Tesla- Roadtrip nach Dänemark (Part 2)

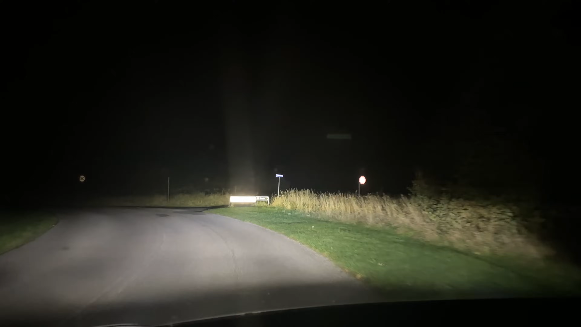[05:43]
dass es einfach scheiße ist und ja, man da überhaupt nicht gut schlafen kann. Da vorne ist auf jeden Fall schon mal ein Burger King. Das heißt, der ist ungefähr einen guten Kilometer jetzt entfernt von meinem Schlafplatz, das ist schon mal nicht verkehrt, dann hat man nämlich wenigstens die Möglichkeit, mal auf Klo zu gehen, wenn es sein muss. Und ja, jetzt fahre ich mal hier runter. Ja, Fernlicht aus. Also hier unten kommt jetzt das Wasser.
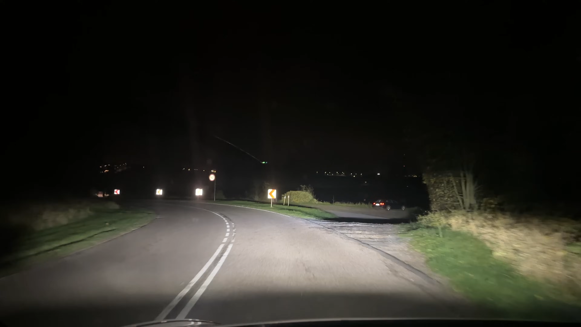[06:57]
Ich würde sagen, ich fahre jetzt einfach mal hier diesen Hubbelweg hier runter
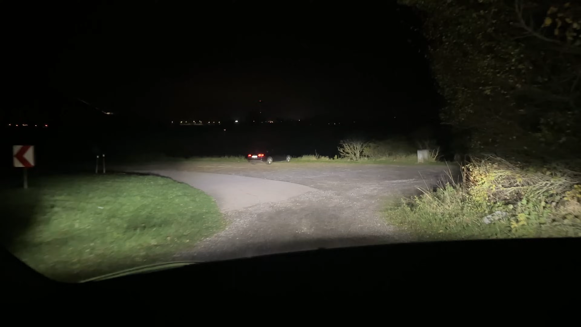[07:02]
und erkunde jetzt einfach mal. Also ihr seht, das ist halt so ein bisschen Schotter hier alles. Hier steht jetzt ein anderer Wagen noch. Da vorne steht auch noch ein Auto. Hier sind auch Mülltonnen. Da vorne stehen sogar zwei Autos und unter der Brücke hinten scheint auch ein Camper zu stehen. Ich denke mal, wenn man sich einfach hier hinstellt, so an das Wasser dran, ist eigentlich ganz chillig, aber rückwärts.